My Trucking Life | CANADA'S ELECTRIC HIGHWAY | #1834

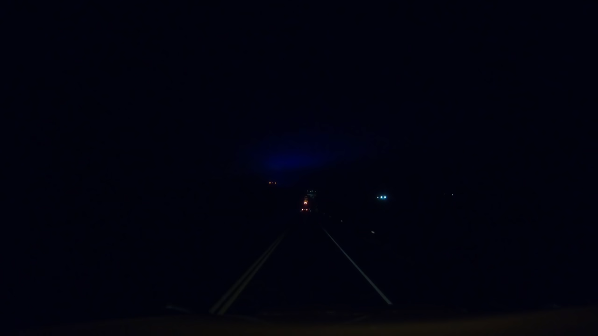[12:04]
Sort of like that pink light the other day, that purple light, right? But now it's a blue light. Everyone likes to light up the clouds for some reason.
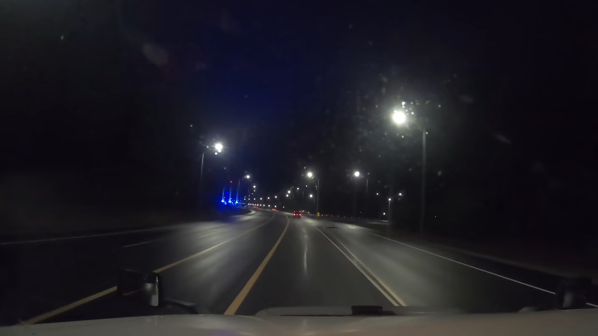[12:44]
There it is. The first time they built it, it buckled the first winter, because they forgot that it gets cold here. So, everything got shut down for a while. And then they built the second half of it. And that one's been good so far. I guess they learned their lesson. So, now both highways 11 and 17 have been joined together, and now it's just one highway through to western Canada.
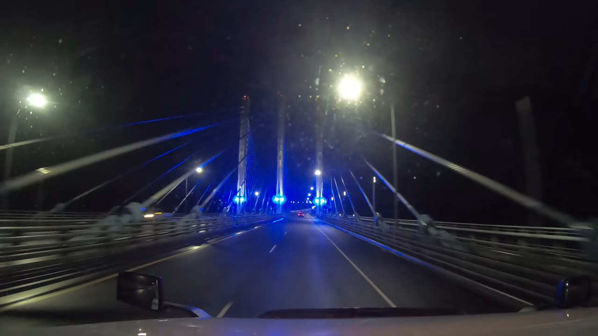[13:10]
We're still about... Three, four hundred miles from western Canada. Long ways to go through the wilderness here yet. Eastern Canada and western Canada, the populations are very far apart. And there's this tiny little road snaking through the wilderness connecting them. Not much in between.